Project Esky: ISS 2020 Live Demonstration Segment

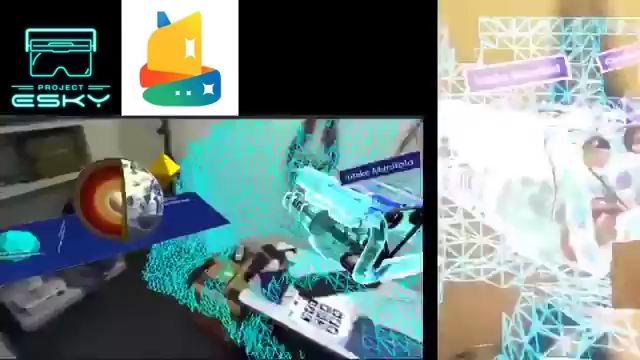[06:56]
what about spatial mapping over there how about spatial mapping over there or over there